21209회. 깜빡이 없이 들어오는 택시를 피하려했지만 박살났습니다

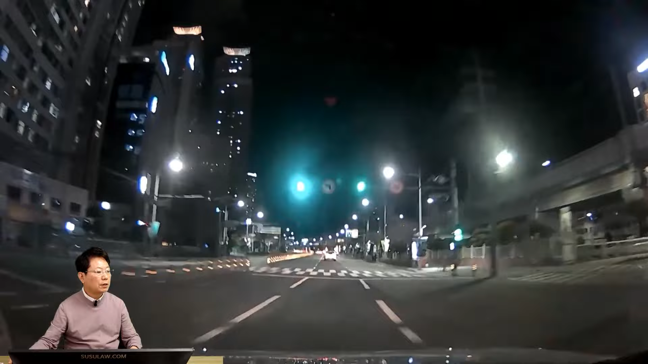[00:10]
제한속도 50도로인데 빨라 보여요. 아... 아... 저 놈의 택시. 택시가... 깜빡이도 없이... 흐흐... 내가 좀 빠르긴 빠르지만 택시가 깜빡이를 켰어야지.
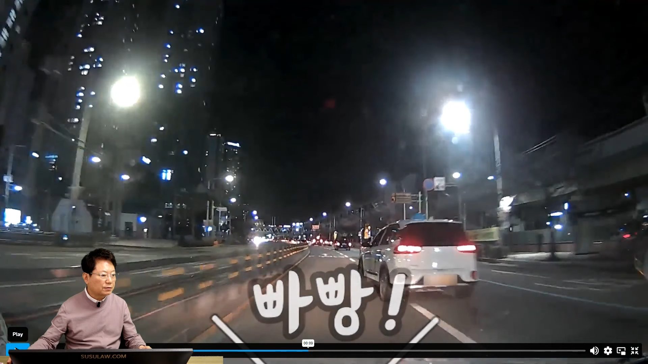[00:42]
이 사고에 대해서 제한속도는 50인데 블박차 속도는 기억이 나지 않습니다. 빨라요.